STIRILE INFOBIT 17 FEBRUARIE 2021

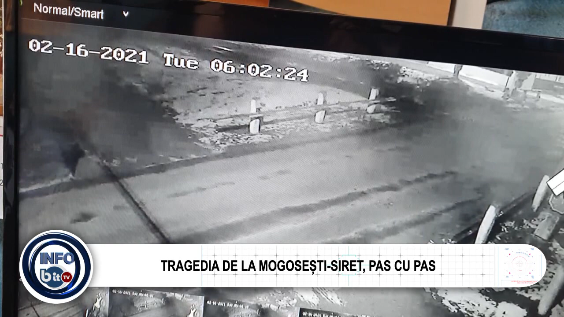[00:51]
Pe video se vede ora la care băiatul a ieșit pe ulițele satului, cu câteva minute înainte de 6. Potrivit celor spuse de primarul comunei, Damian Butnariu,
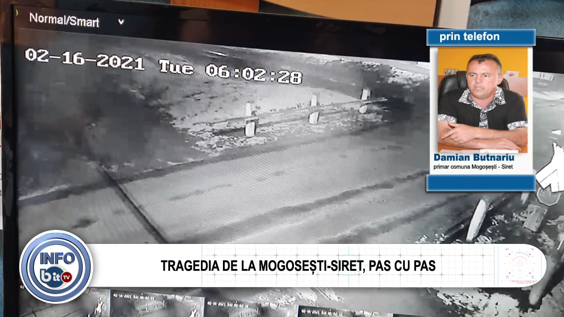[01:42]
cu 16.00 m înainte de a ajunge în dreptul stâlpului, de după stâlpul a ieșit în fața trenului.